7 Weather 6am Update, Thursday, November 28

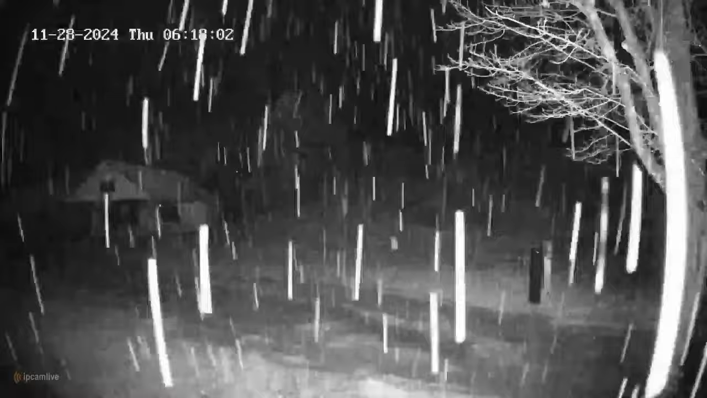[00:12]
A couple of inches of accumulation sticking there at Kissing Bridge this morning. So some of the roads south of Buffalo can be a little slushy this morning. Something to keep in mind if you are making some early morning travels as we look at the camera at KB right now. That's a snow that's coming straight down because the winds aren't strong this morning, which is some good news.